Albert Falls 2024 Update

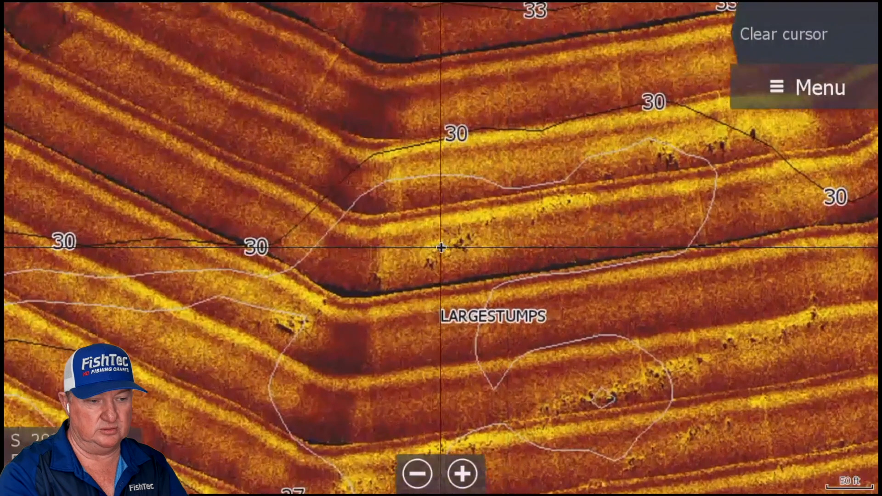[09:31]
know with your big stumps um but guys even with this
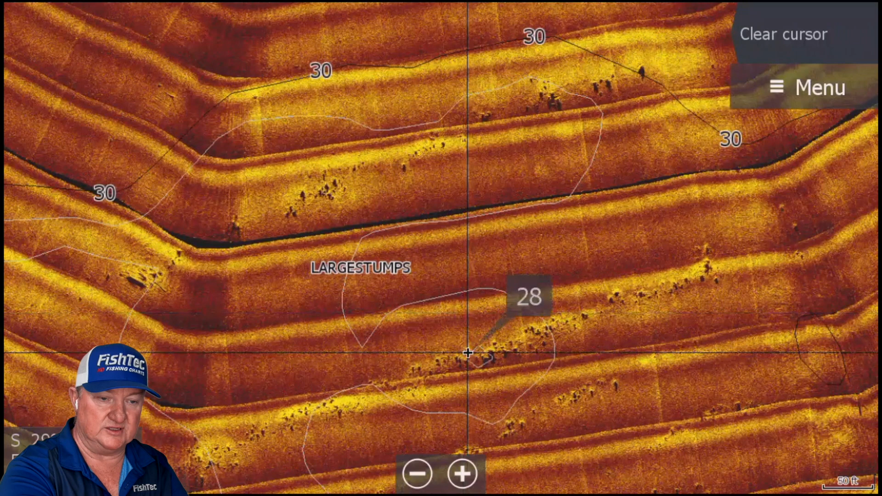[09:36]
as great as this looks where you've got aerial hd
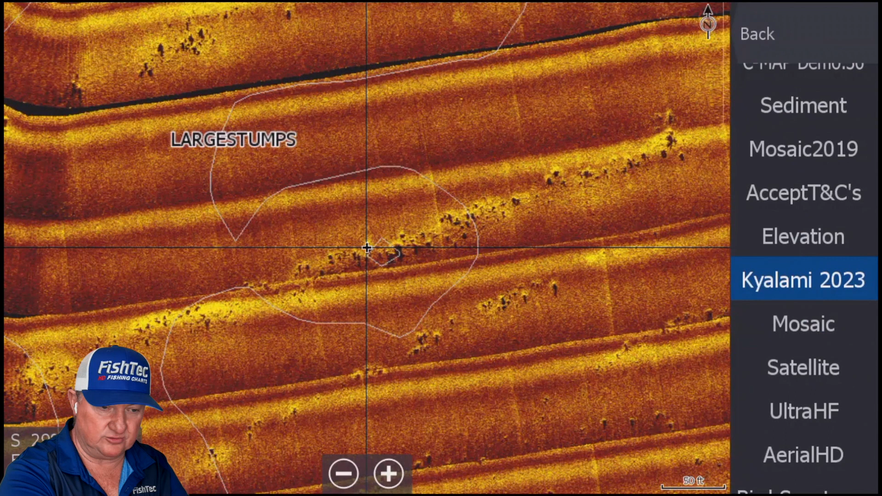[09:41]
i'd rather use a real hd i just love a real hd
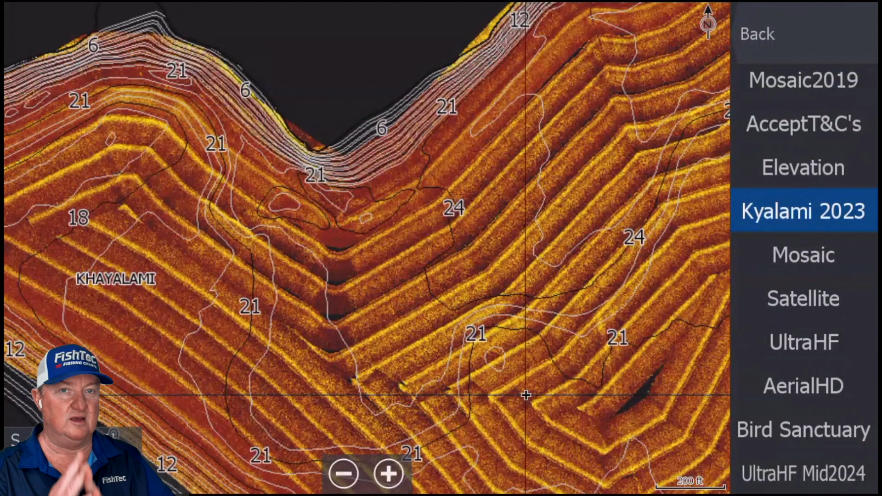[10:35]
kailami doesn't have that many interesting things but the things that it has is very very interesting and i'm not going to zoom in on them and give it away okay it's something you got to find for yourself but they're good they're really good but you've got to zoom right in and
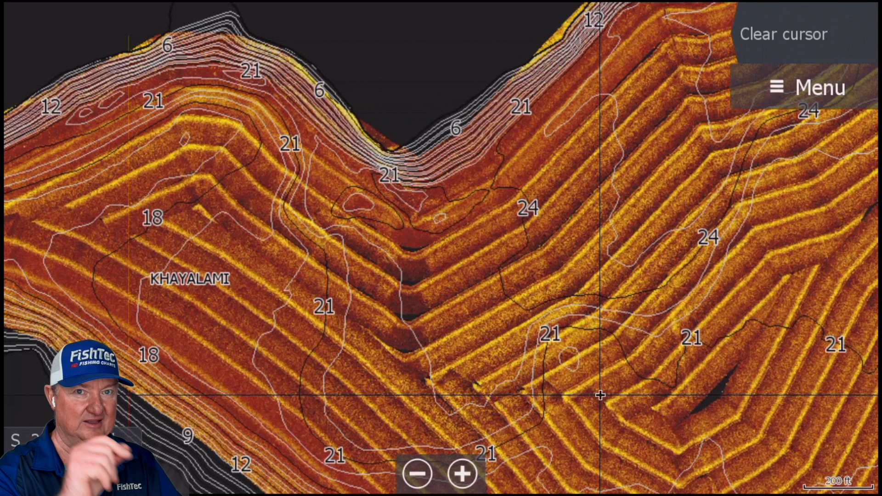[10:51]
see the detail remember how do you tell the difference between um a navigation chart and a hd fishing chart
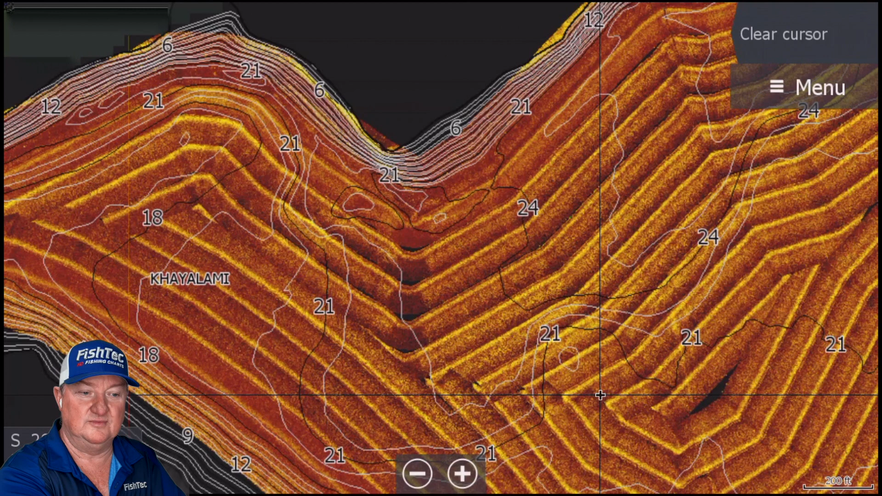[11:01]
you zoom in and then you zoom in some more so when people say to me look at this fantastic chart i say wow that looks fantastic what's that over in the top right oh no that's
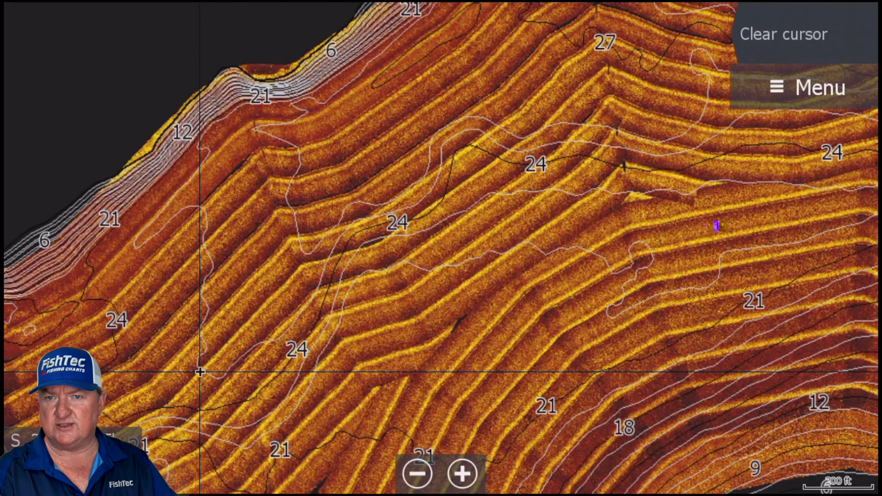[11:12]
such and such once you zoom in and then it just becomes this big blurry mess i'm like what is that well i don't know but it looked great when it was zoomed out that's not
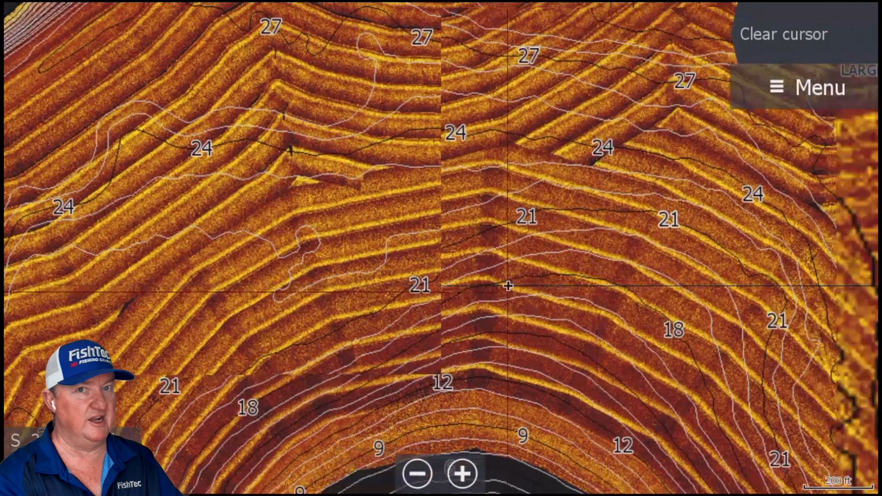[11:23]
a hd fishing chart an hd fishing chart is a chart that you can tip on something zoom in
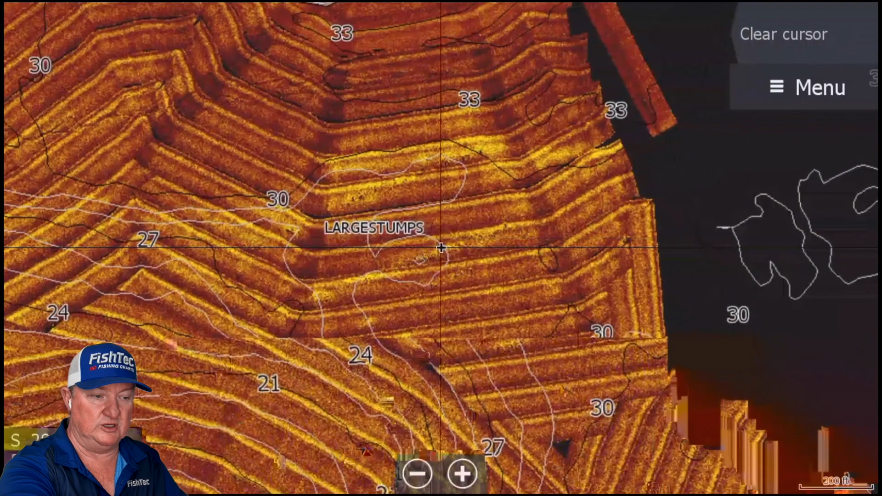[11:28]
zoom in zoom in that's
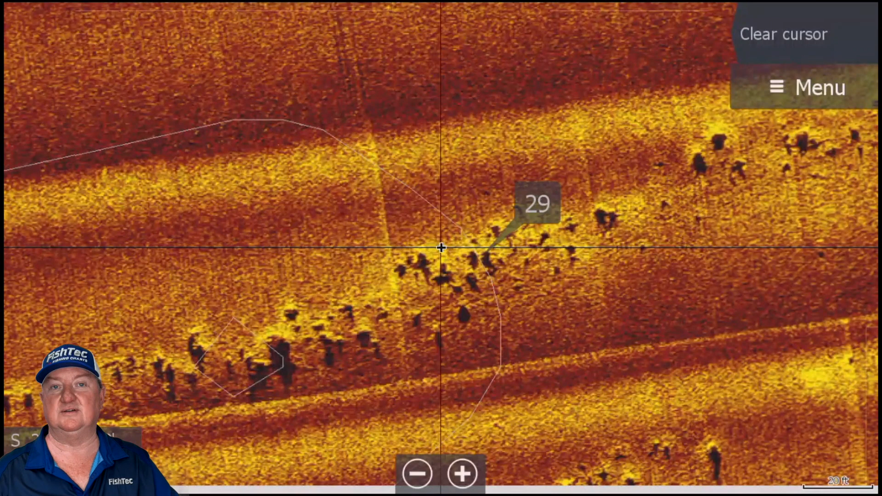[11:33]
a hd fishing chart you can zoom it all the way and you still know what it is
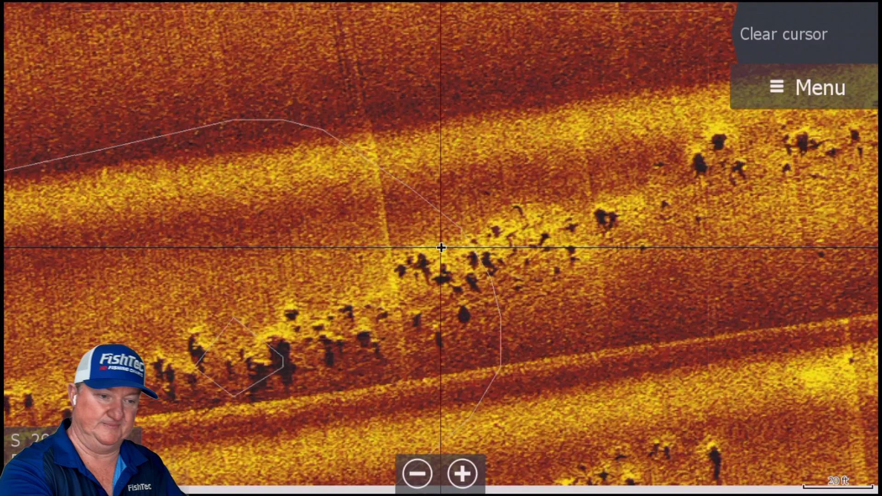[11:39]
okay awesome tool right now for the main purpose of this video is
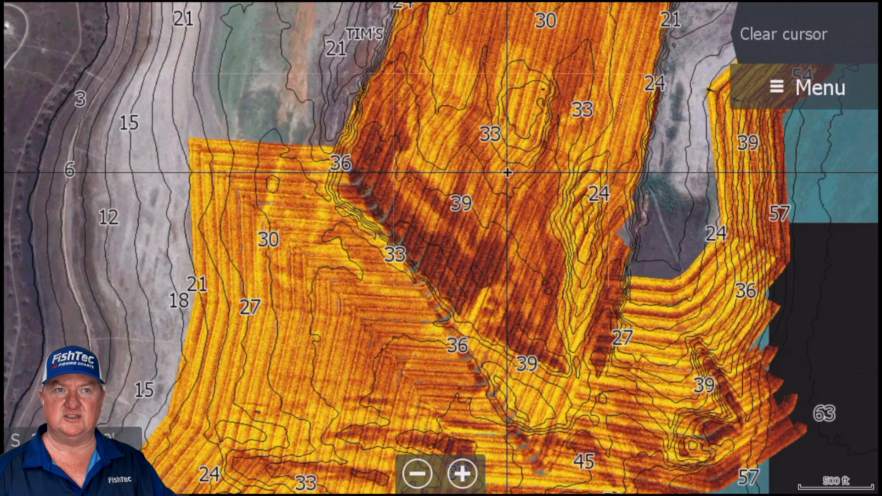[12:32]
stuff that's really strong the stuff that's that's got some backbone to it that's going to be around for a long while i wanted to still see that
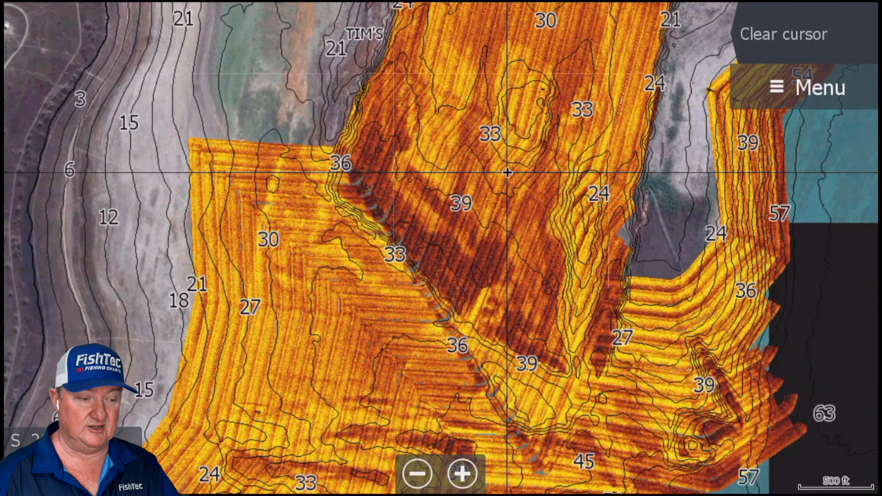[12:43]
and it did it and it did it in a very good way now guys
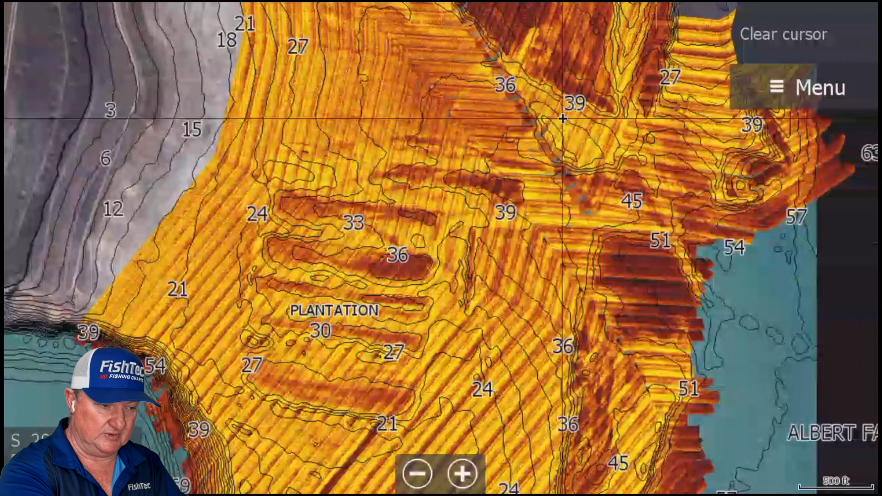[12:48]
each one of these lines these little passes
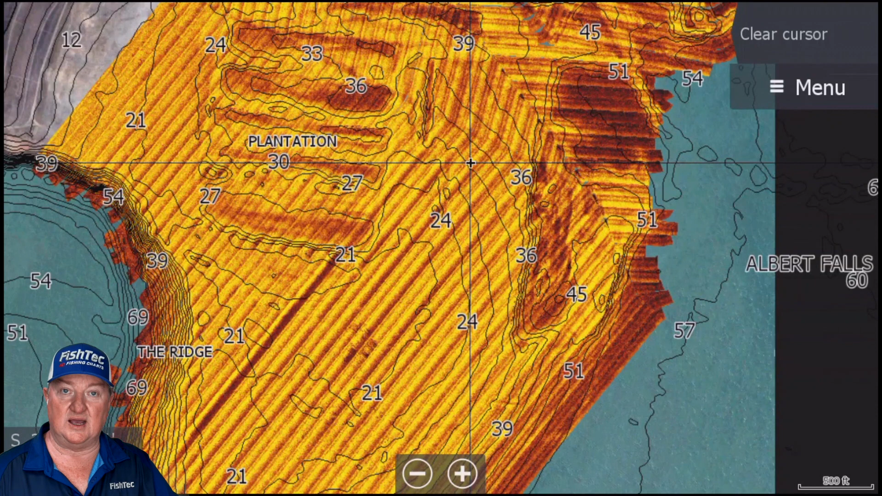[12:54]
is a side scan okay if you say i'm just quickly
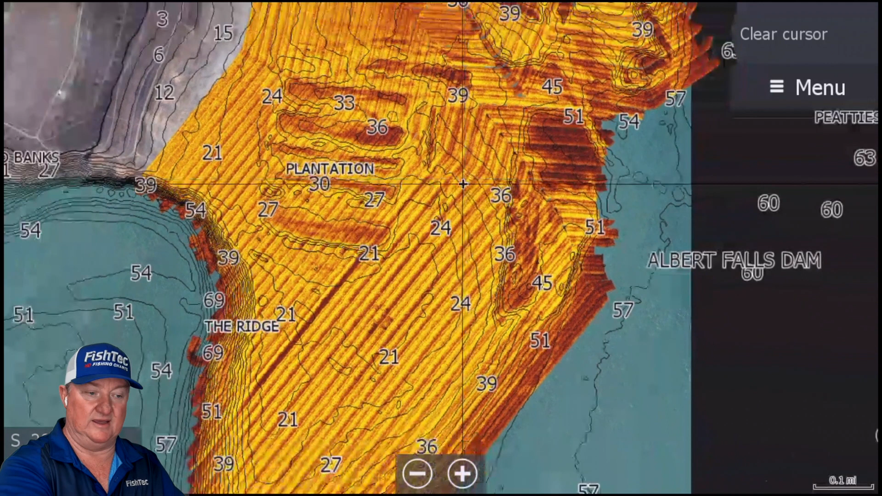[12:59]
going to go and map this or side scan this you are in for one hell of a long day